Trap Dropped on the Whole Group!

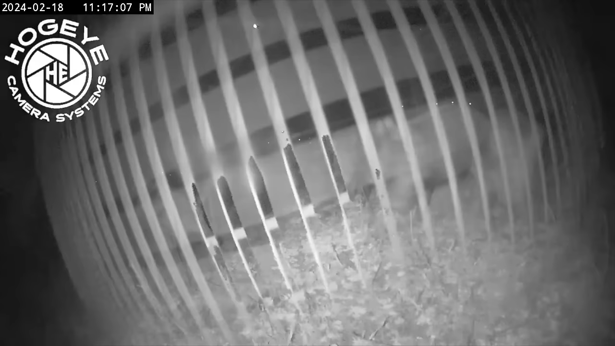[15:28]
Well, hey y'all, as you can see, we dropped the trap last night on a pretty good sized group of pigs. I have no idea how many we caught.